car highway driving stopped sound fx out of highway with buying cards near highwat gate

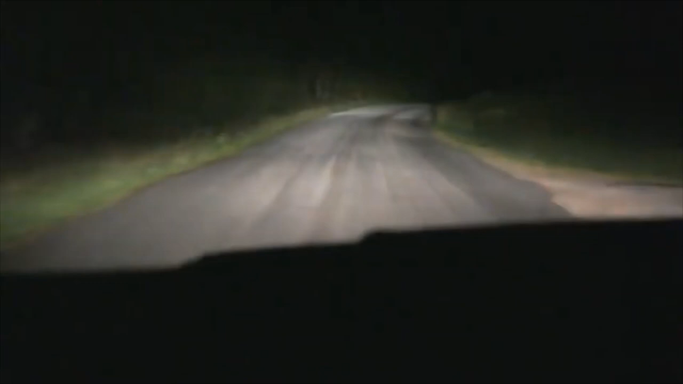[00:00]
more loose gravel. This is the most random road ever. Okay, we're coming up to a stop sign.